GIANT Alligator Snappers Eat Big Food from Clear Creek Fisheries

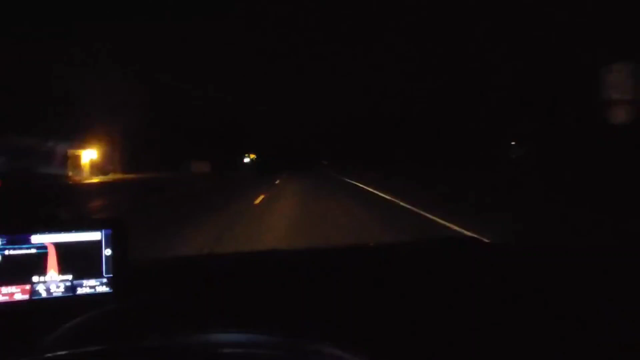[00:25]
It's 3 a.m. and I'm on the road to get some catfish for the alligator snapping turtles.